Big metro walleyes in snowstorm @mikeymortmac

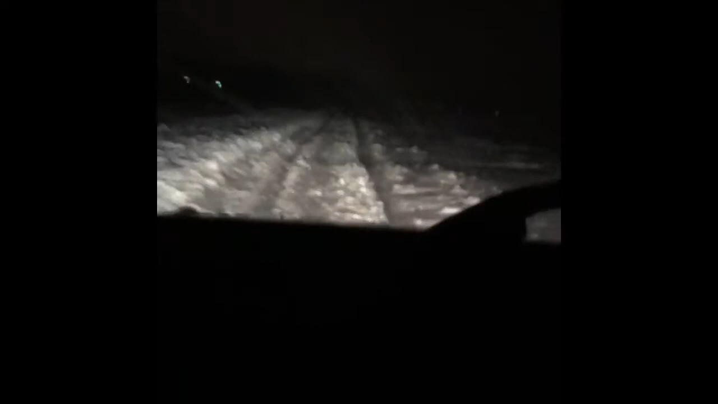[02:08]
As you can see I'm on a road and it's still sketchy Can you imagine what it's like out there?